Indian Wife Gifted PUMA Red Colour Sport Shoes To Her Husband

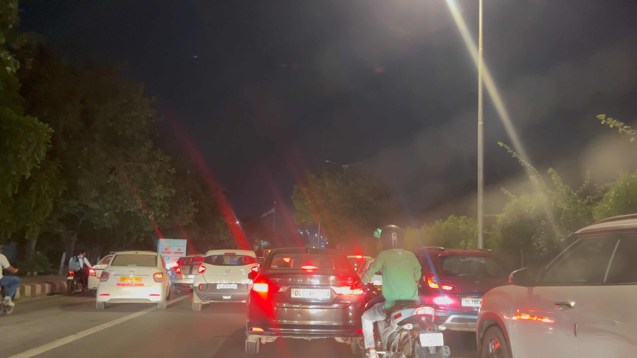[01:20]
देख लो आज भी संडे को इतना ट्रैफिक है, हमें वैसे पूरे रास्ते मिला नहीं, बट अब हम पहुंचने वाले हैं तो यहाँ पे जाम है, पता नहीं क्या हो गया।